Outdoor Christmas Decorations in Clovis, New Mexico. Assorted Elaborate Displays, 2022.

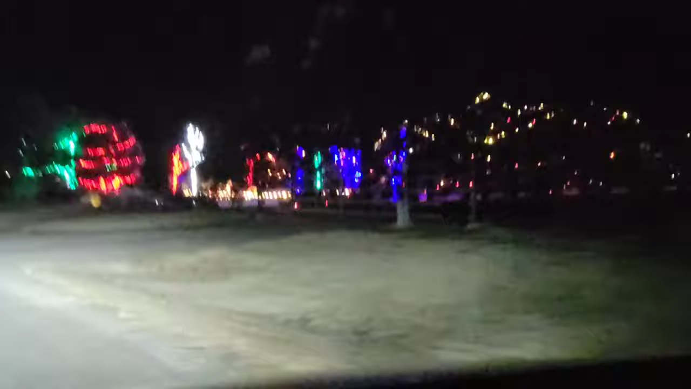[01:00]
here's a house that's well lit up lights on the uh trees out front
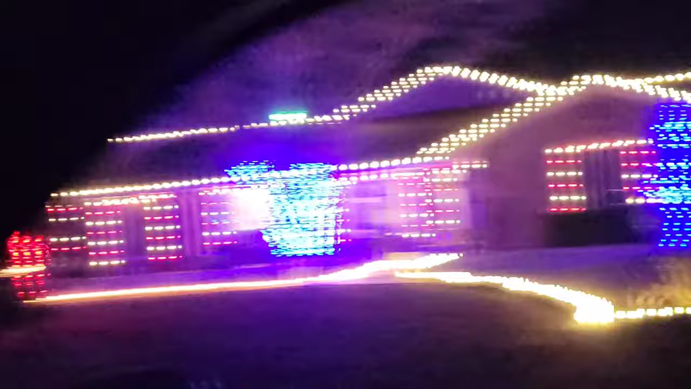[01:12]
yeah very nice and very colorful a lot of work done here
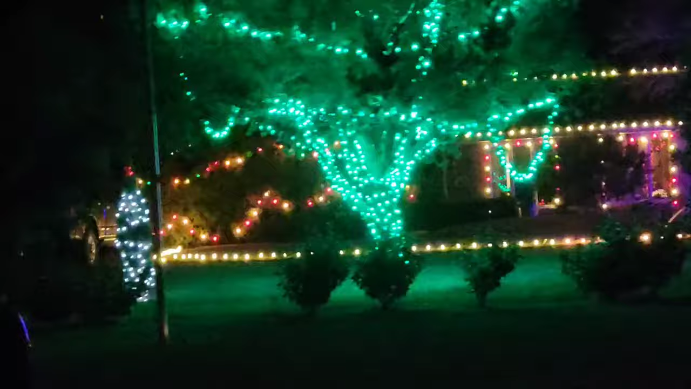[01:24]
okay next we're on uh ray hardy drive near ray hardy and north
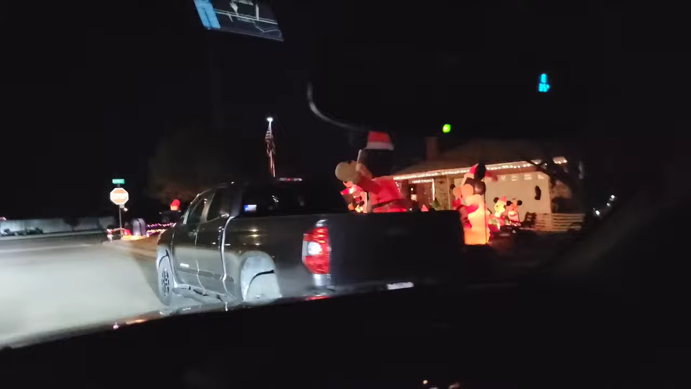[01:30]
uh street here in clovis here's a very nice house with so many uh mickey mouse characters
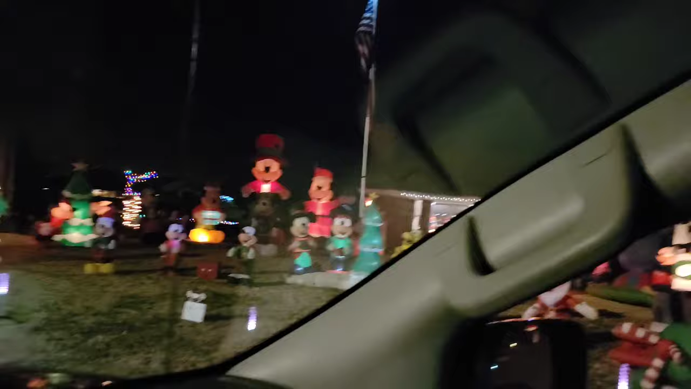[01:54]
again very well done okay here's the next uh view we're going on to uh san vicente circle here on the uh eastern edge of clovis
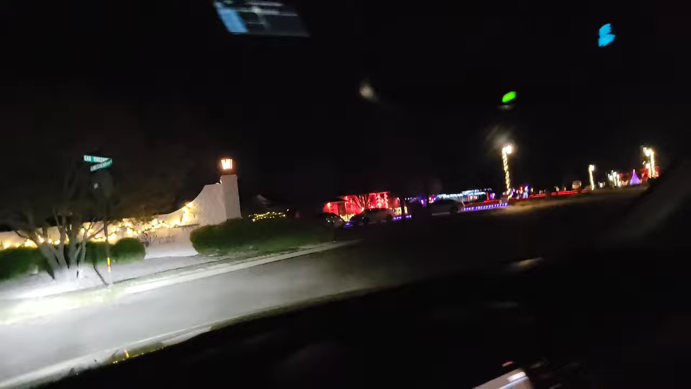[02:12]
well done street on both sides of it and those are the uh the street light poles now they're all the classic colonial style uh
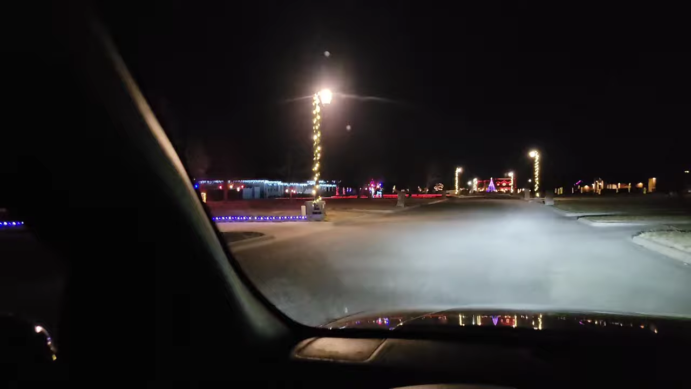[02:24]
poles with a uh garland wrapped on each one garland and lights one wheel let out house here
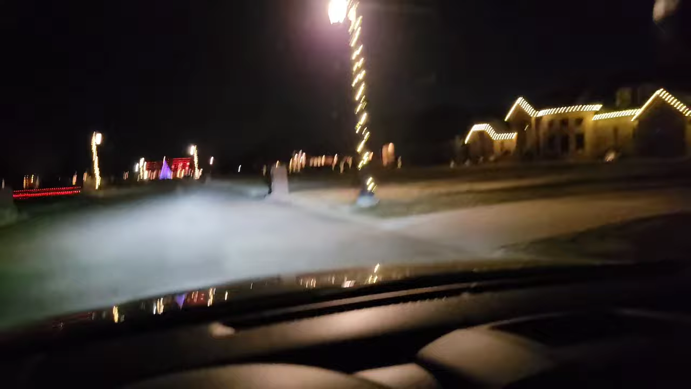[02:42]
just wait till we get to the end of it
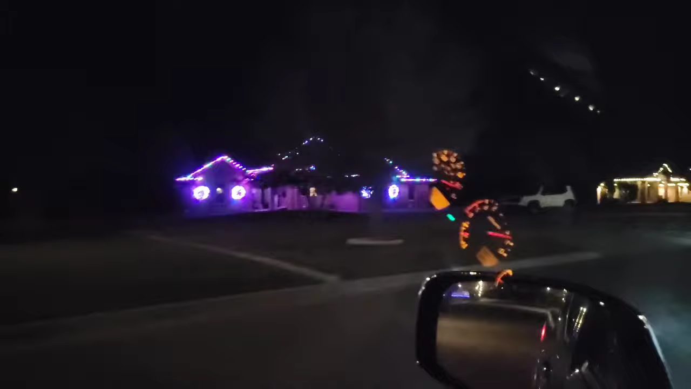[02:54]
see straight ahead is a circle and there's a tree in the center it's actually not it's not a it's not a real tree but uh it's actually a lot strung over a water fountain
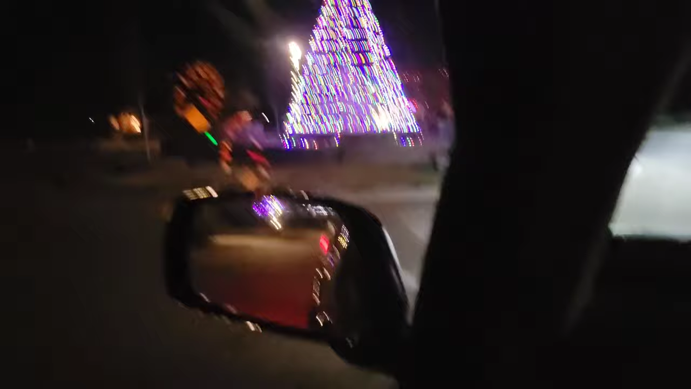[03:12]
if you can uh so zoom in you can see the water fountain at the center of the tree it's very creative
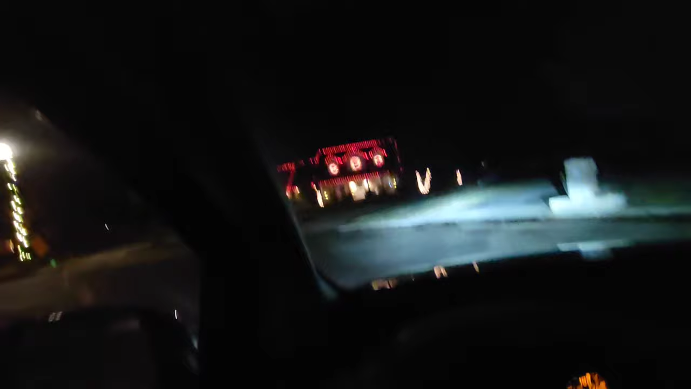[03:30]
here's a well-lit nice house on the end of it zoom in on it
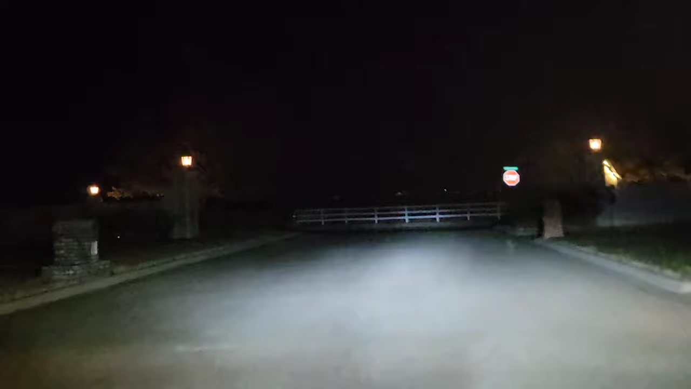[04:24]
next we're turning right on to uh circle wood drive
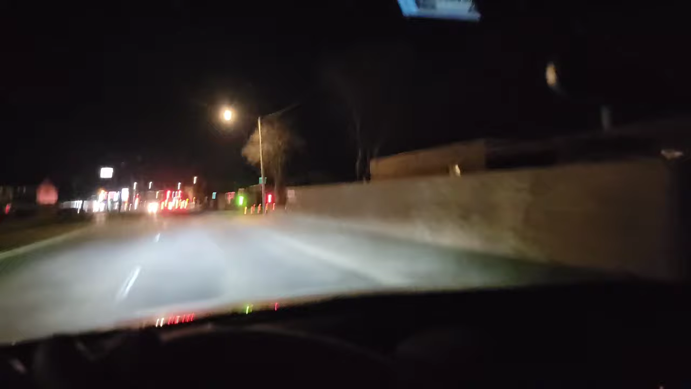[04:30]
well circle wood place that's the actual name of the street you see the entire street is entirely lined with a luminarius which this takes a lot of uh neighborhood cooperation
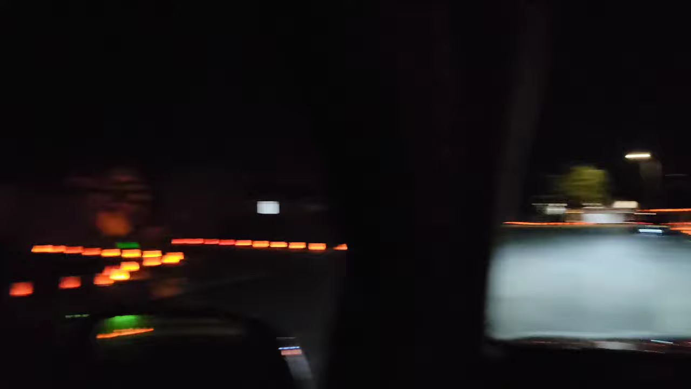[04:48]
as you can see every street on this uh short street is fully lined with luminarius
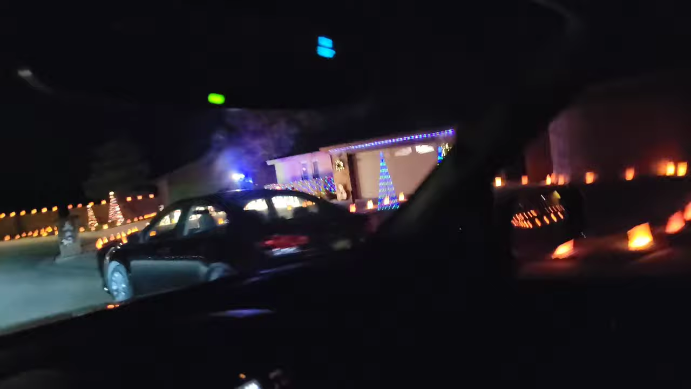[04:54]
here we have a line of uh snowmen
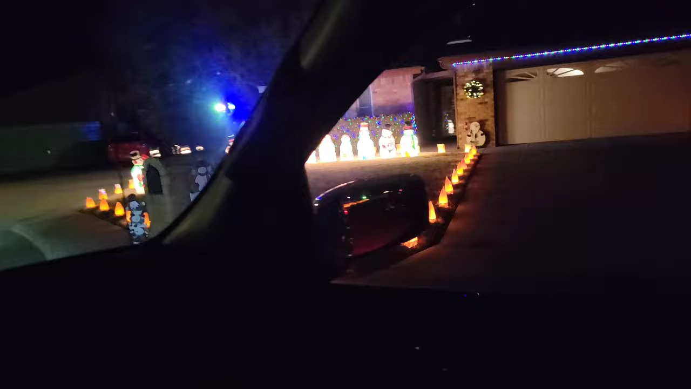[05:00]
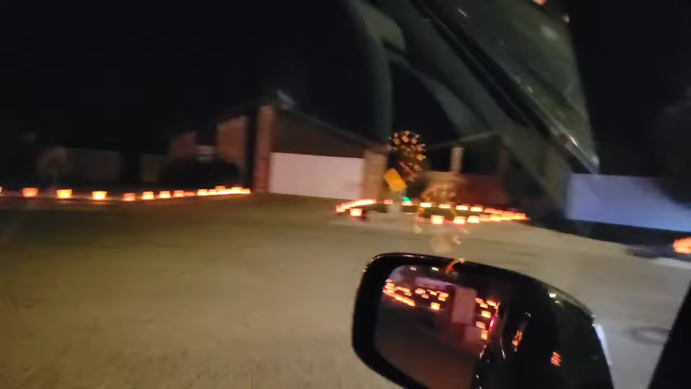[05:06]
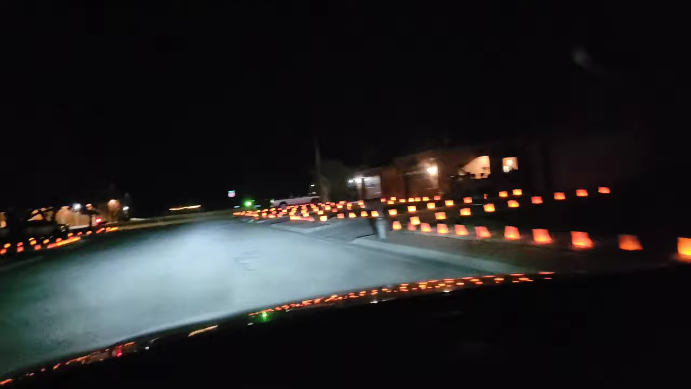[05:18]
here we'll make the exit back out red and green interest way lights this is downtown main street here in clovis
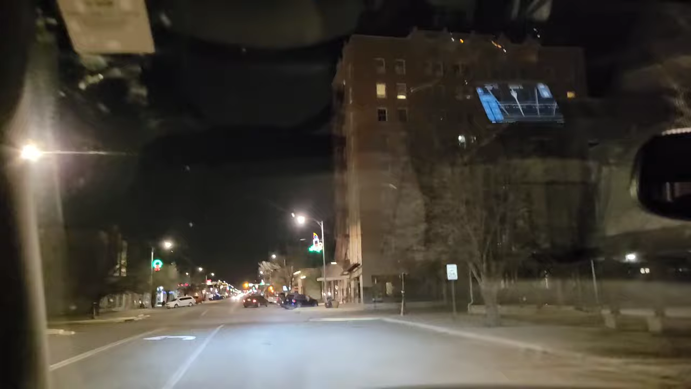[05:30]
two weeks ago we had the annual christmas parade which i have a video done of that at the end of this video you'll see a link to that video
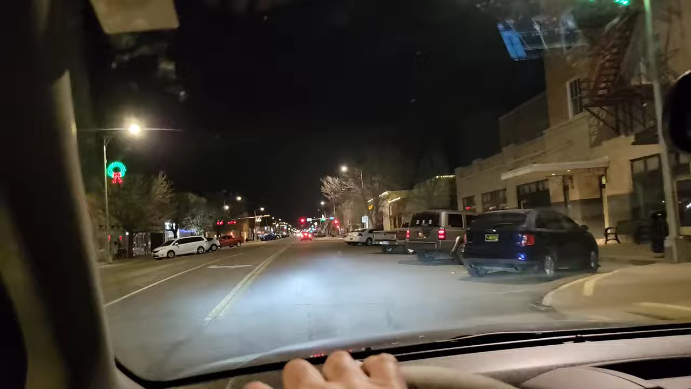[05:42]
make it convenient to see it so most of the decorations here are just these uh decorations on the street light poles so this gives you an idea of what the parade was like look
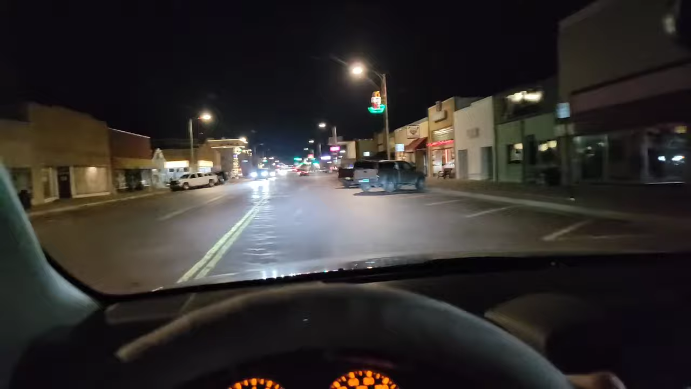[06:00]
going down the street it came down the opposite direction from the north going southward i'm going northward and to the left is the uh county courthouse with the uh
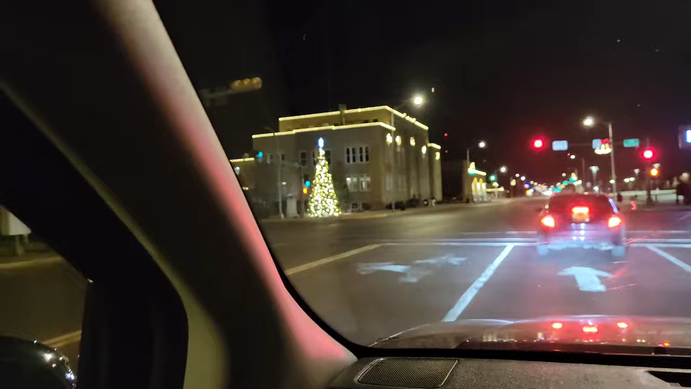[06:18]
tree on it and just across the street is where i was filming the parade video